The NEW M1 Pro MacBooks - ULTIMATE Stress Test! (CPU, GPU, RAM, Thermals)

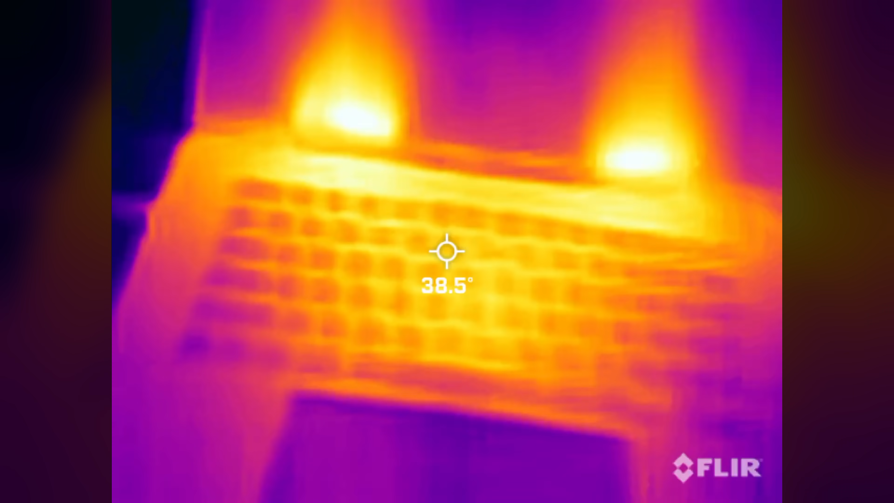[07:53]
And if we look at the keyboard, most of the heat is in the middle, but it's at a relatively cool 38 degrees Celsius. And if we come over here to the edge of the keyboard, we're looking at about 35 degrees Celsius.
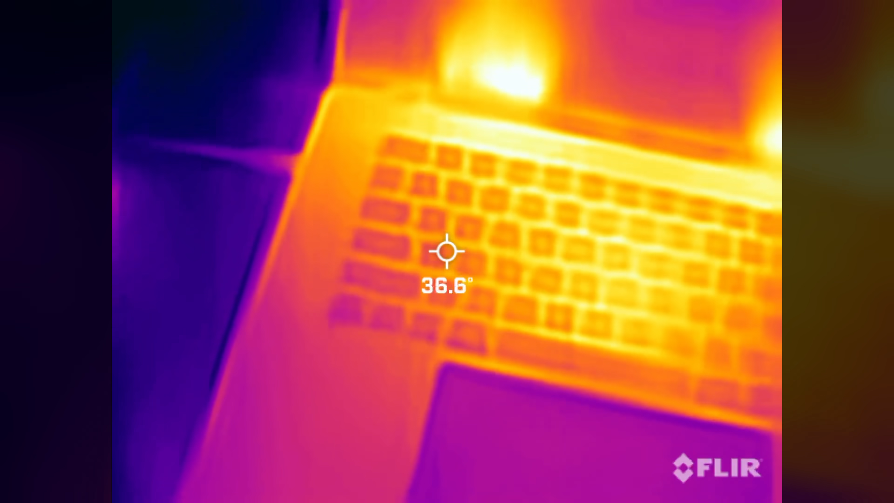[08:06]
The trackpad itself, nice and cool, 32 degrees. That's barely warm.
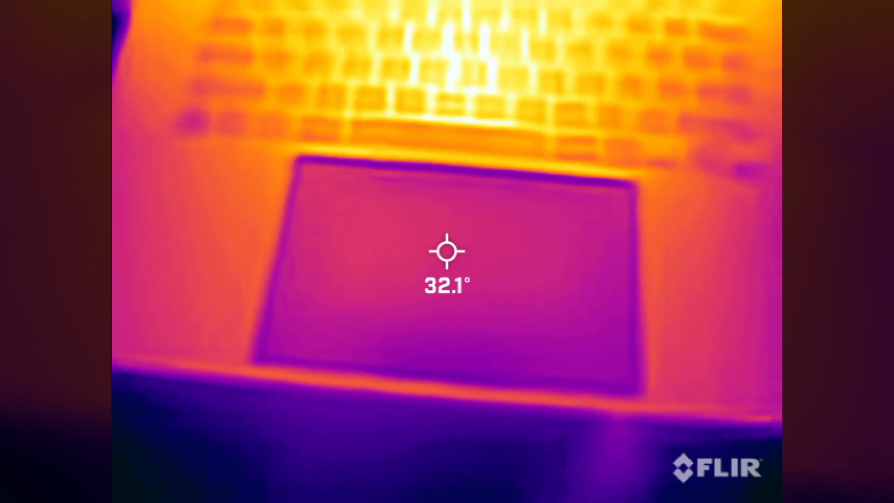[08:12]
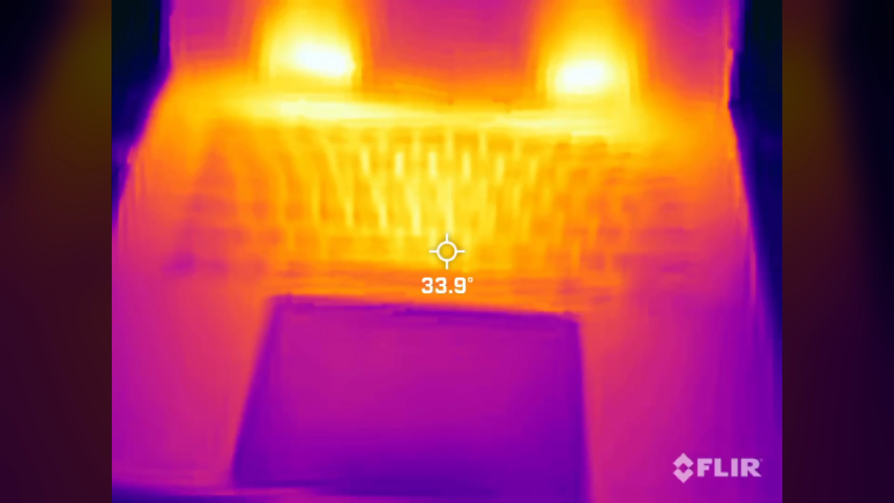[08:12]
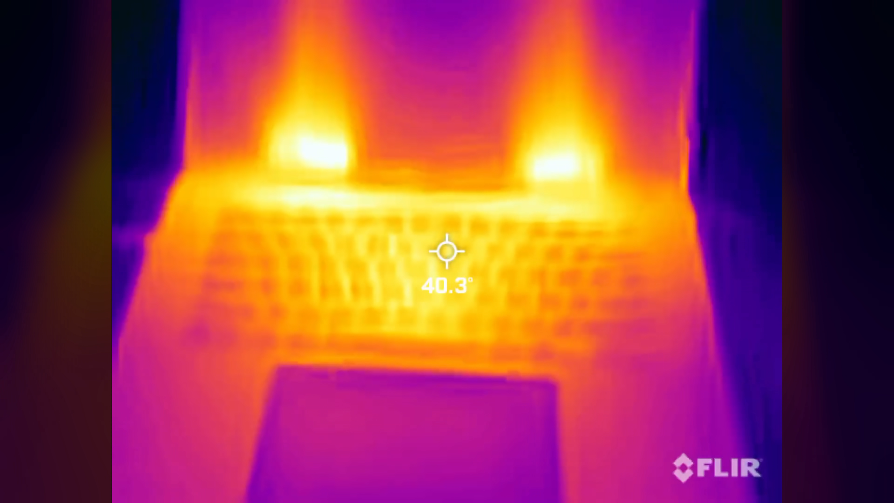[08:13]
So that is looking very, very impressive from a thermals point of view.
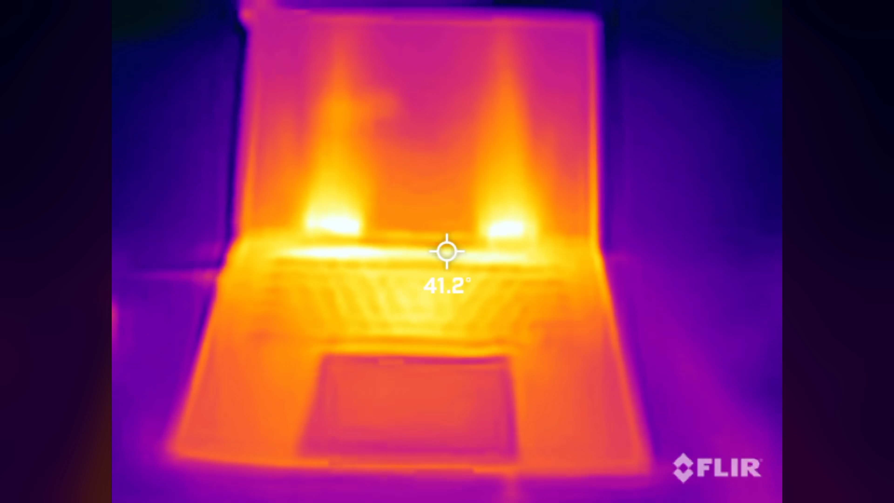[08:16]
Now you may also be able to hear that the fan noise has kicked up just slightly.